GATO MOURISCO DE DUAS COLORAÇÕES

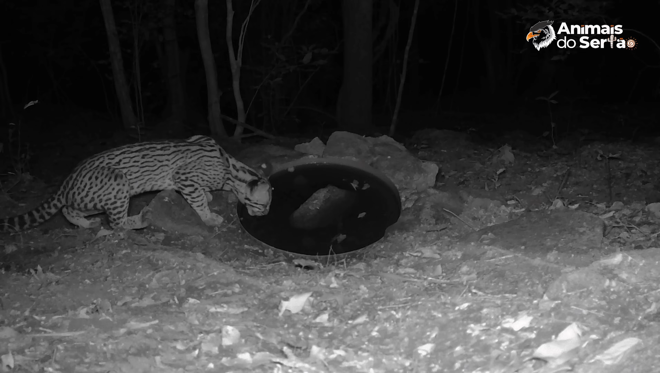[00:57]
E depois de saciada, ela segue em viagem.
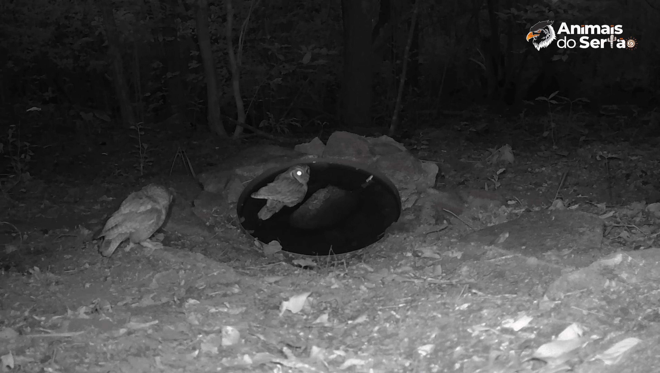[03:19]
Em pouco tempo, as duas entram no bebedouro.
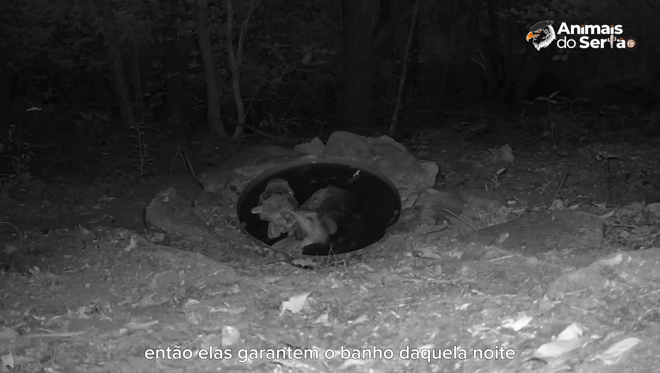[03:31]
Então elas garantem um banho daquela noite.
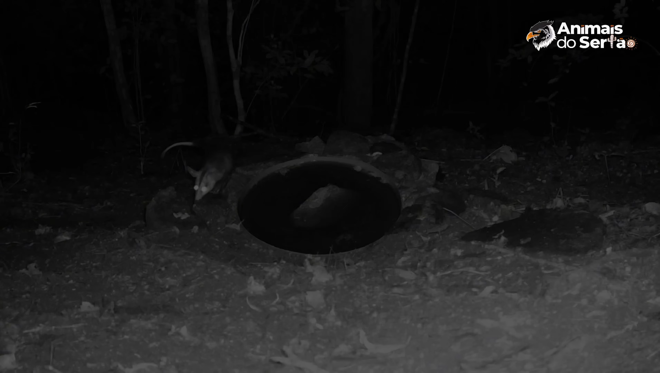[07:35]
Esse caçaco parece que estava um pouco apressado.
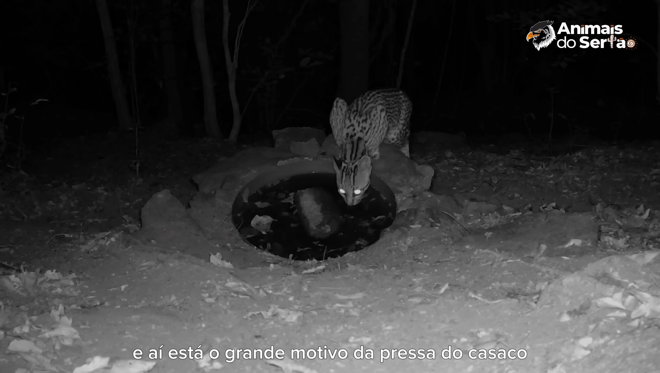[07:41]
E aí está o grande motivo da pressa do caçaco. A preciosa jaguatirica retorna ao bebedouro. Na hora de sua subida, ela ainda percebe a posição da câmera.